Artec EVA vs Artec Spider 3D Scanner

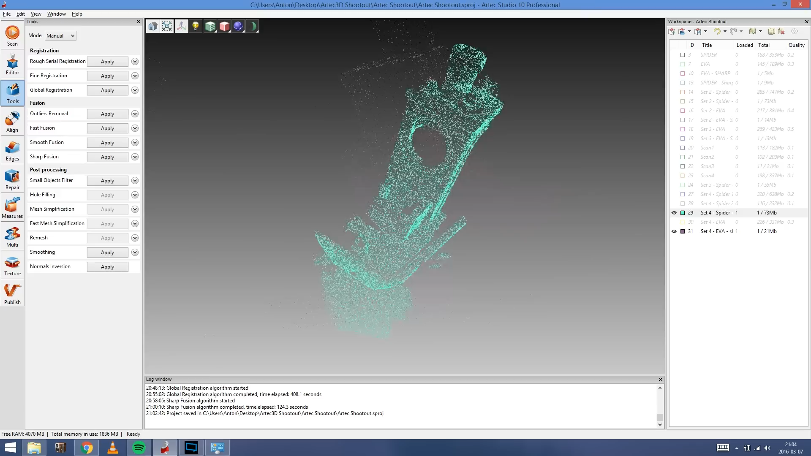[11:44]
So here the dark purple or the pinkish, you can see that it doesn't really get the text on the backside on the big boat.
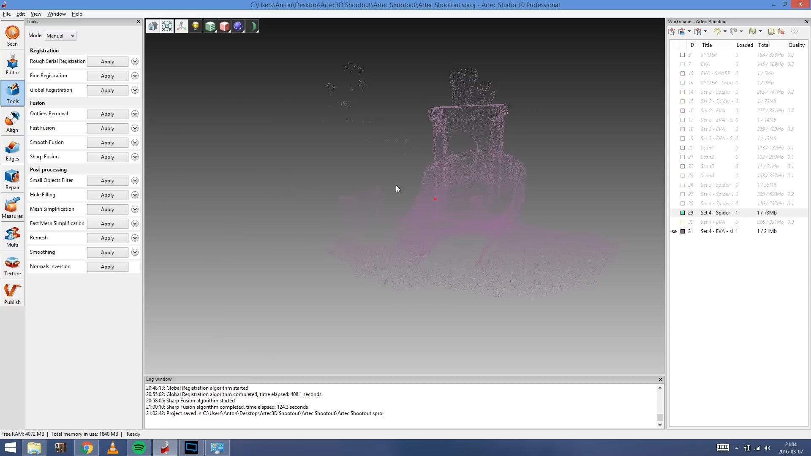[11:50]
But it covers more area at the same time. And you get all the lines, but you don't really get the artifacts.
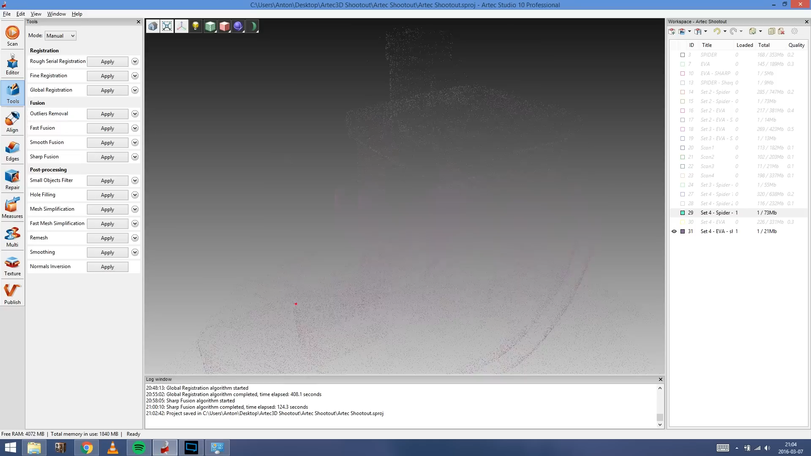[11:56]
You can just make out from the roof there that there's two different parts.
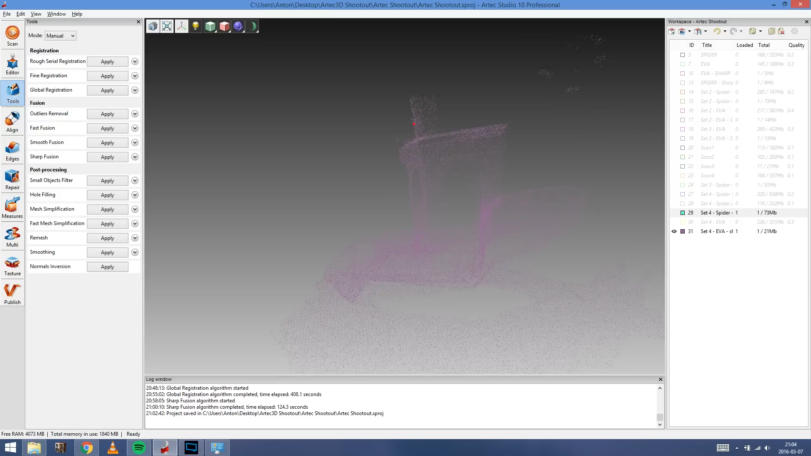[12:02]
And the small 3D bench is almost not visible at all. So I hope this really gives you a good visual comparison.